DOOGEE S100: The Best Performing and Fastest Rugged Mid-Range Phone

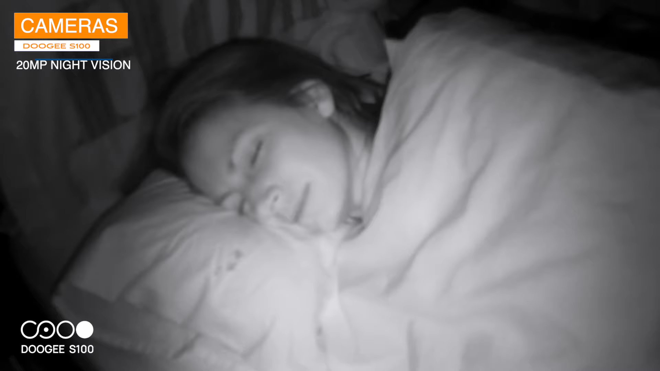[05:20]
Infrared night vision cameras work by emitting a beam of infrared light using an infrared illuminator. The emitted infrared light isn't visible to the human eye, but it behaves same way as visible light.
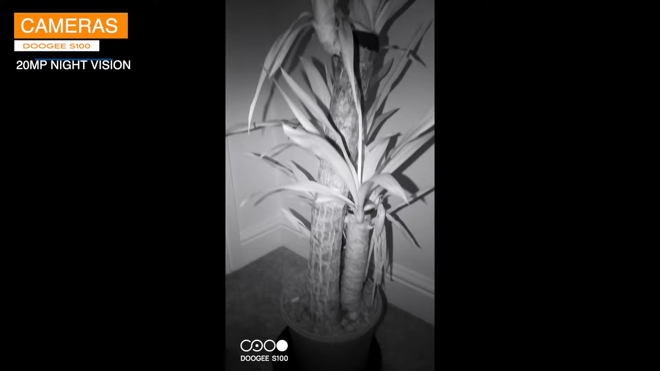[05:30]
That's why we can see the shadows behind the object, just like in normal light conditions.